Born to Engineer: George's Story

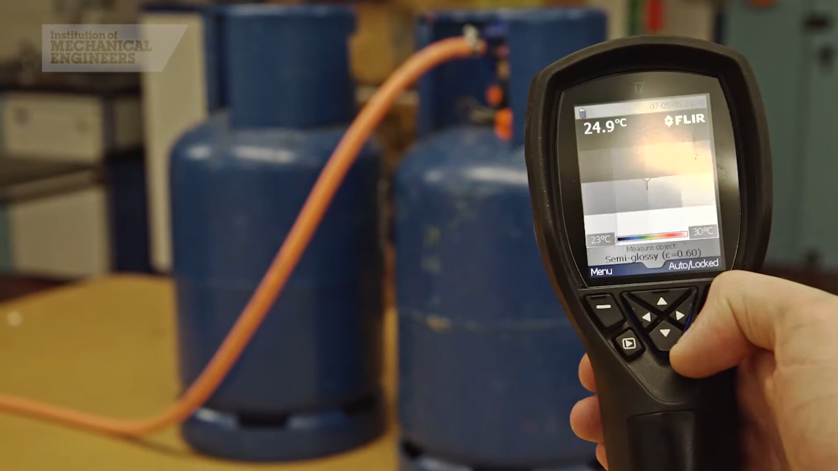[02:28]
On screen: spot 24.9°C, scale top 30°C, scale bottom 23°C
there are two clear denominations and the coldest point, which is much darker than the rest, is the exact surface of the liquid.
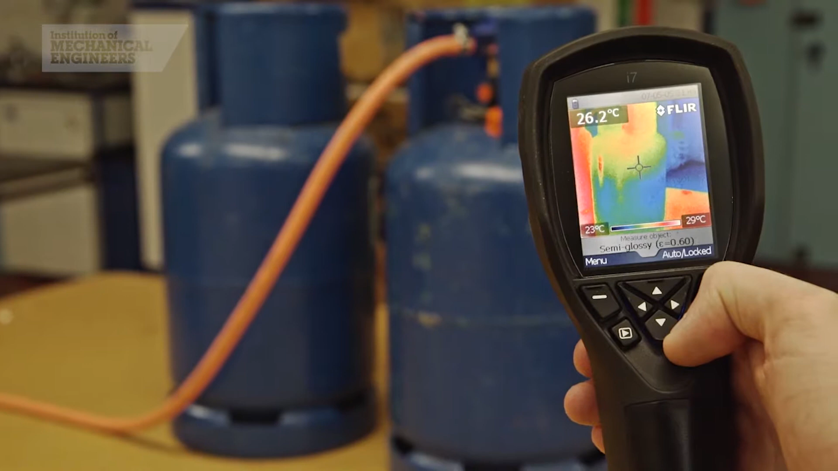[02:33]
On screen: spot 26.2°C, scale top 29°C, scale bottom 23°C
To tell that, the easiest way is to grab a gas sense and you just slap it on the side like that.